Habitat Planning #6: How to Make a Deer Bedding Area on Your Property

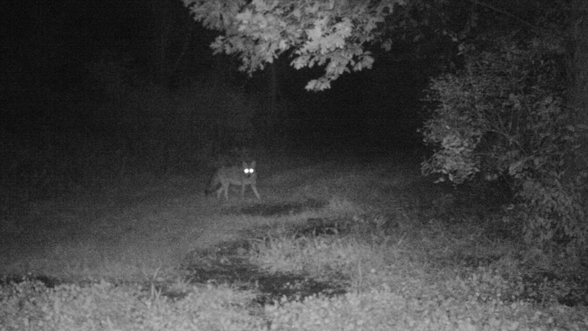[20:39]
I even had two animals, predators, I've never had on here before. Number one was bobcats.